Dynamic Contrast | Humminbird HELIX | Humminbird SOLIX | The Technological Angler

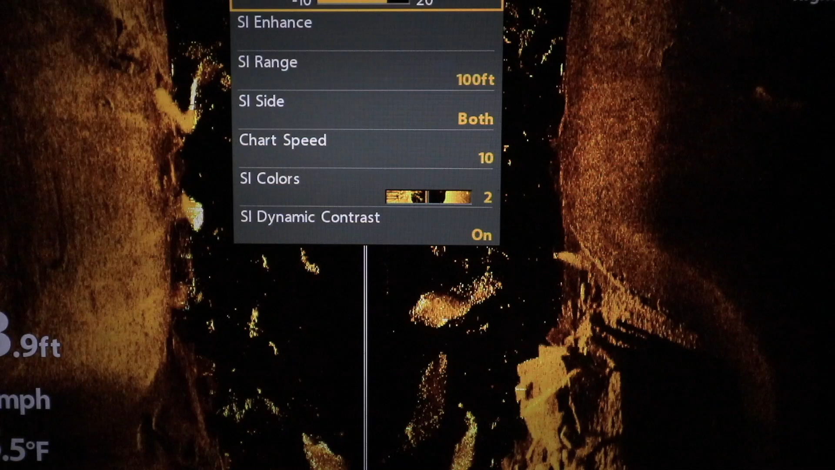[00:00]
Dynamic contrast is a new feature available on both Helix and Solix units.
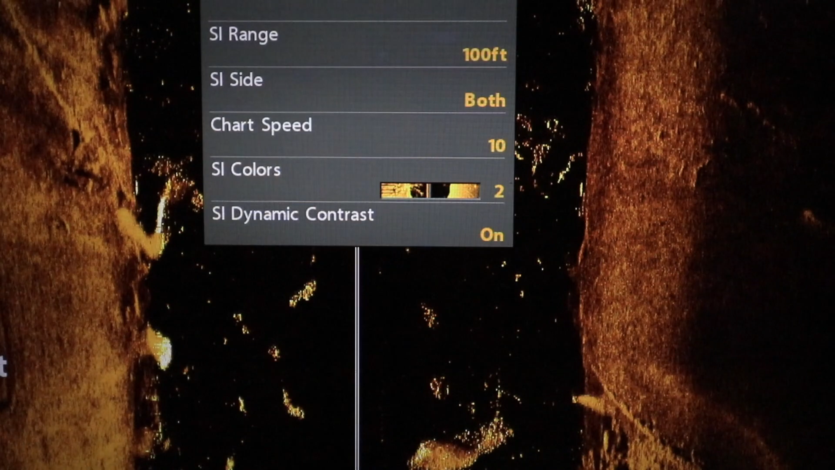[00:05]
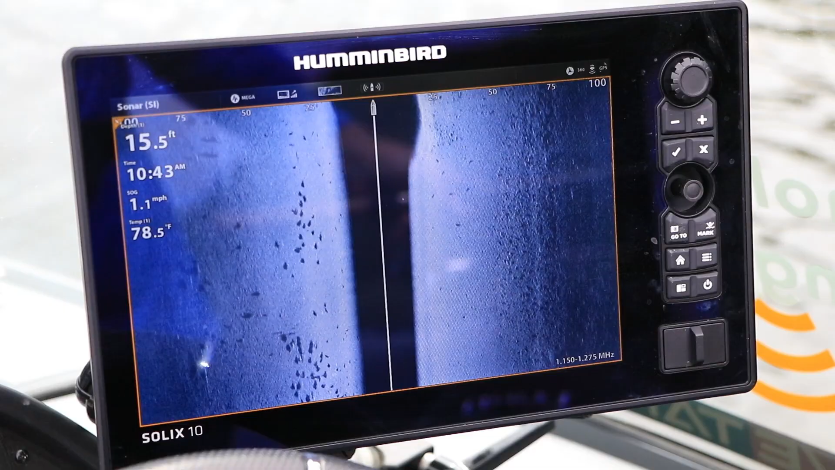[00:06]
On screen: depth 15.5 ft, water 78.5°F, speed 1.1 mph
It is designed to help optimize your side imaging and down imaging
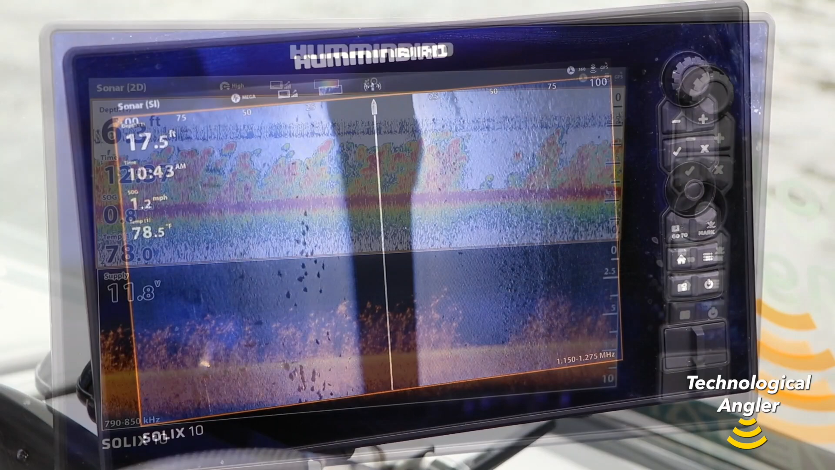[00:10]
views by applying an automatic contrast adjustment.
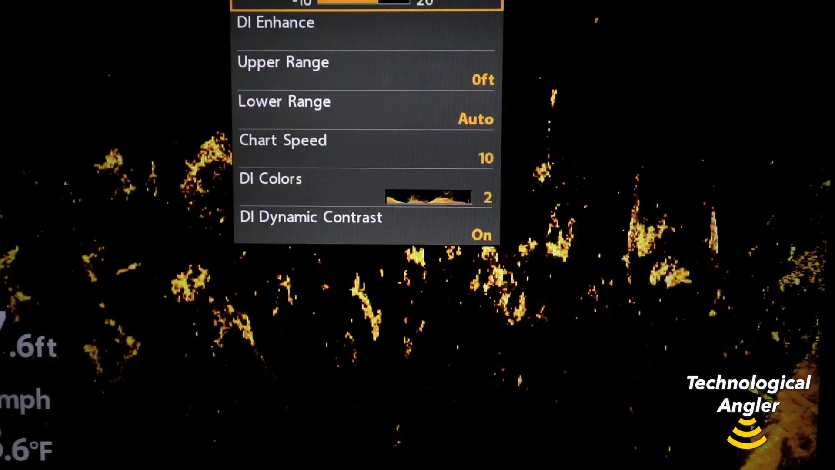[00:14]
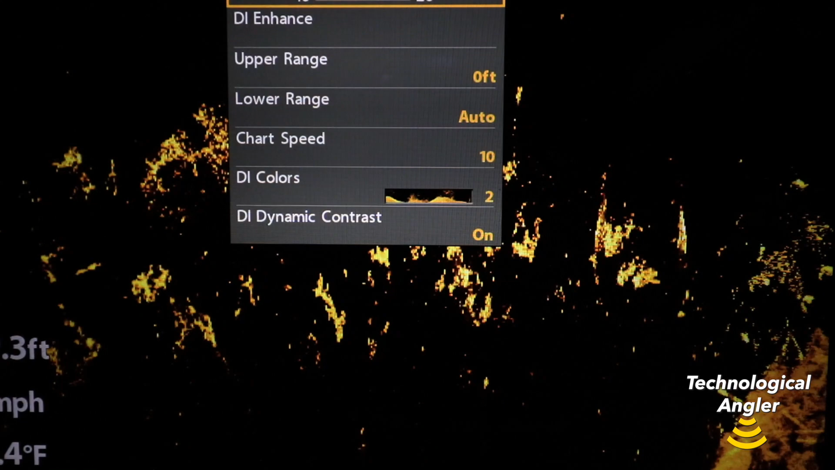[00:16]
Dynamic contrast can be very useful in several different circumstances.
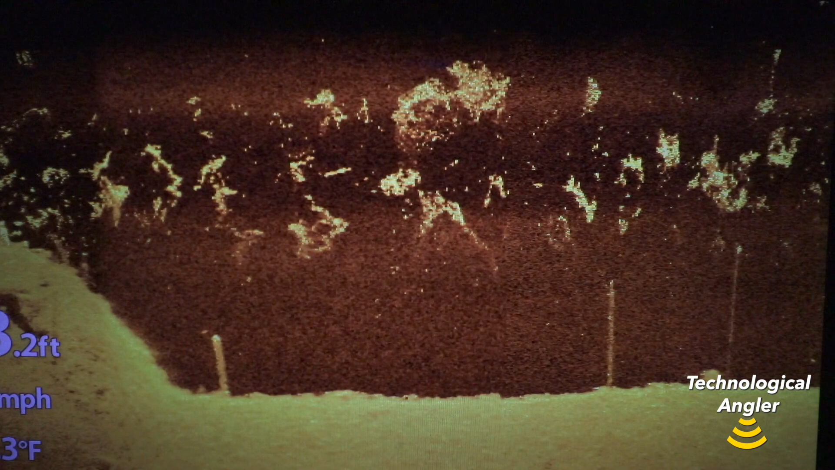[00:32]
less cluttered water column area, as dynamic contrast is a powerful tool for eliminating short range noise.
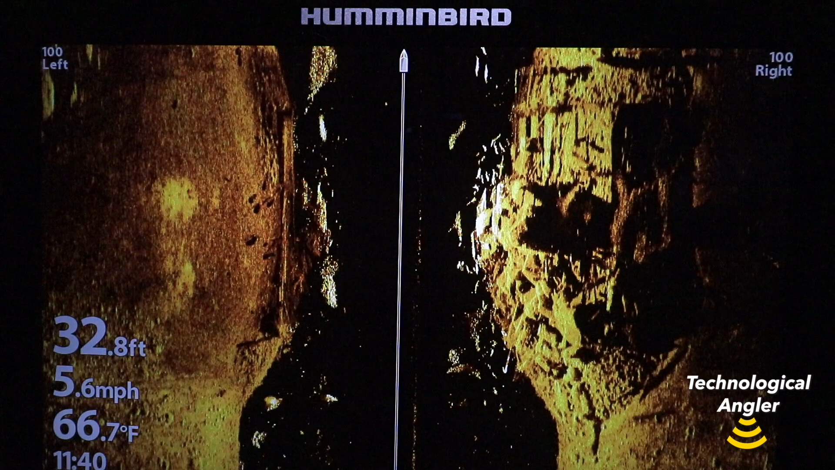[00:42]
On screen: depth 32.8 ft, water 66.7°F, speed 5.6 mph
Dynamic contrast has two settings, on and off, and can be applied to side imaging and down imaging independently.
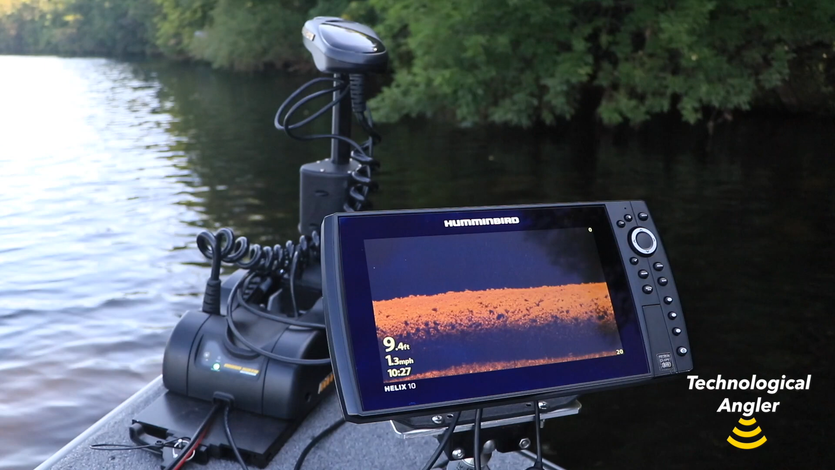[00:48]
On screen: depth 9.4 ft, speed 1.3 mph
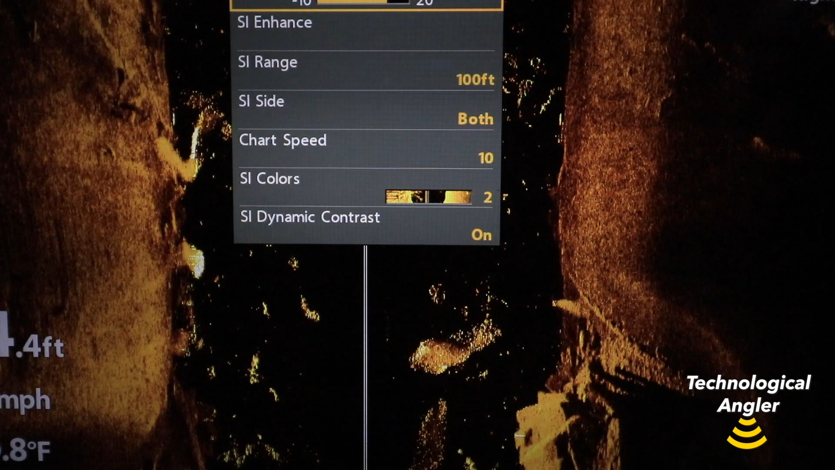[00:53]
On a Helix, you'll find dynamic contrast on the side imaging and down imaging express menus. Press the menu key once from those views to drop down the express menu.
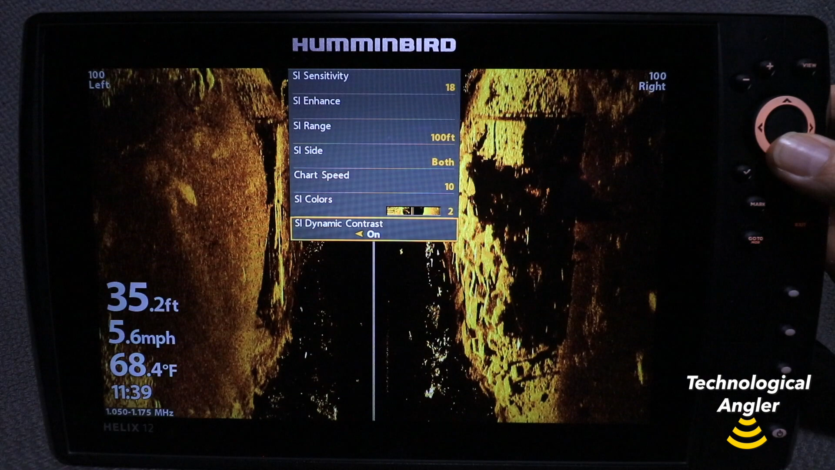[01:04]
On screen: depth 35.2 ft, water 68.4°F, speed 5.6 mph
On a Solix, you can access dynamic contrast by tapping the color
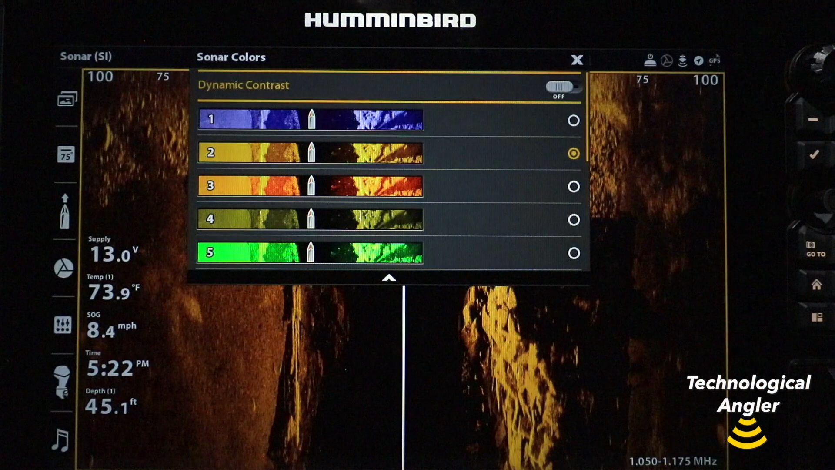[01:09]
On screen: depth 45.1 ft, water 73.9°F, speed 8.4 mph
palette icon found in the status bar on your side imaging and down imaging views.
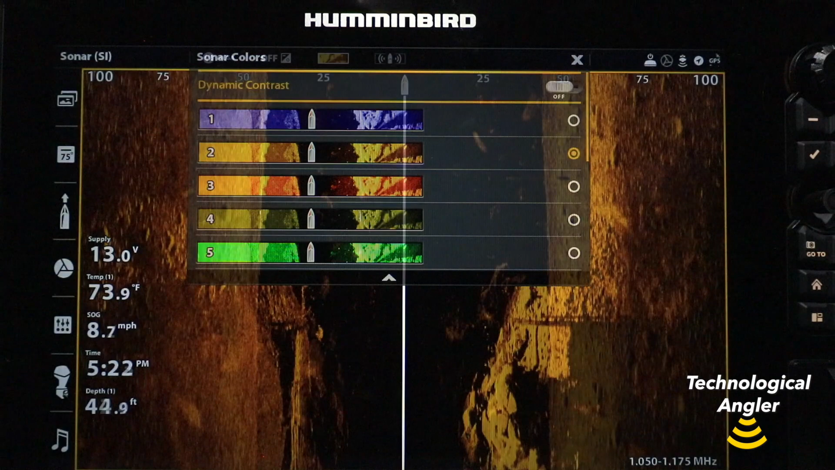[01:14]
On screen: depth 44.9 ft, water 73.9°F, speed 8.7 mph
You'll also find dynamic contrast on the side imaging and down imaging express
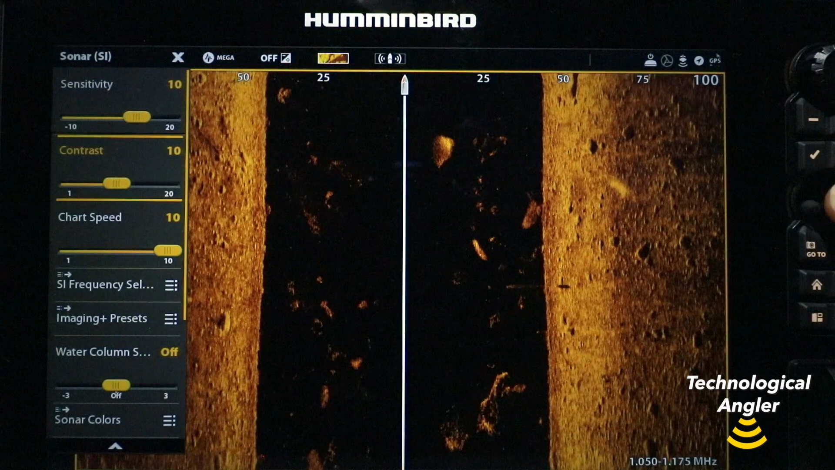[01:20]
menus by selecting the Sonar Colors submenu. And here's the most powerful tool. You will find a lot of more control or more control. Next, you'll find a little bit of control over here, too.